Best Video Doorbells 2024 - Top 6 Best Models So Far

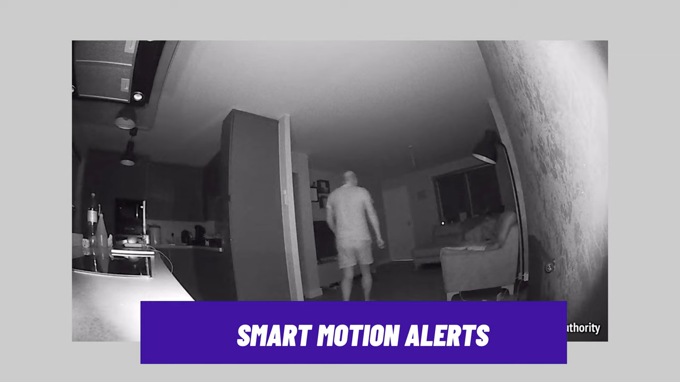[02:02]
It has an impressive night vision ability, providing you with clear footage even at low light conditions.